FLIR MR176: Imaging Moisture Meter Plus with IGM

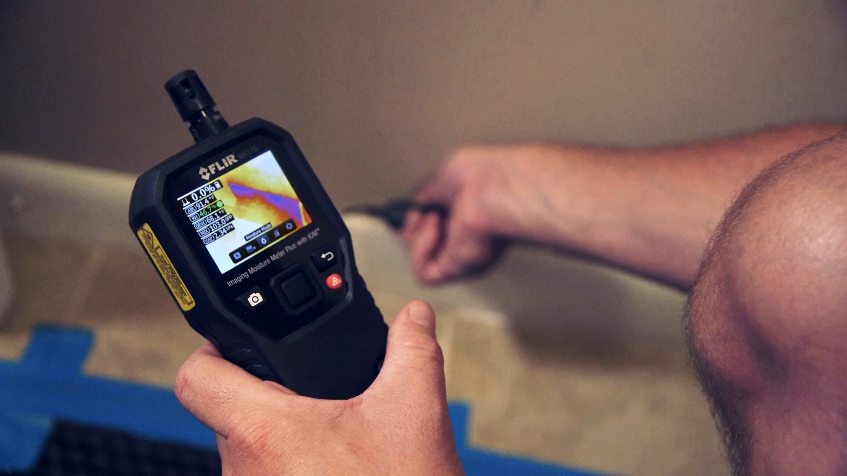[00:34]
Visually guiding you to the precise spot that needs further testing and investigation.
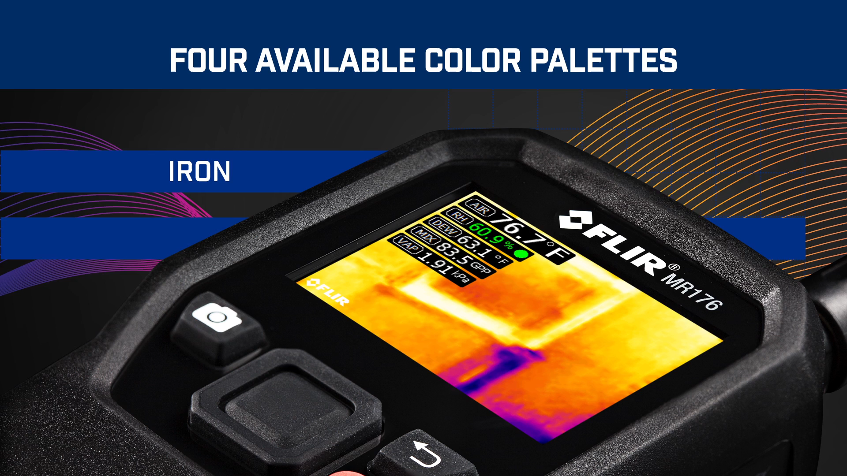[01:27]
Downloading and sharing images is easy.